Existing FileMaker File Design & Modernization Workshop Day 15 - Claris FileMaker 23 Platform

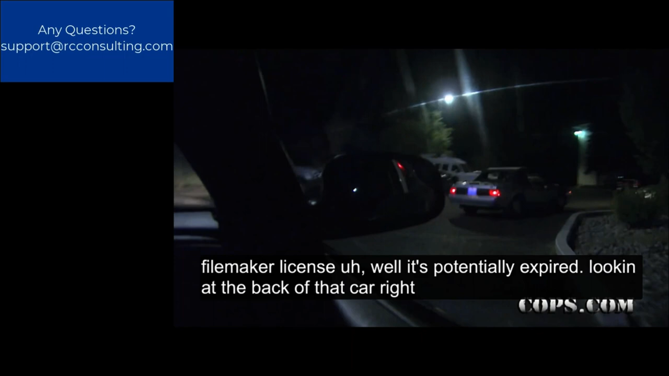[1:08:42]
Look at the back of that car right there. It looks like the FileMaker license has expired. Sir, I need you to step out of the vehicle.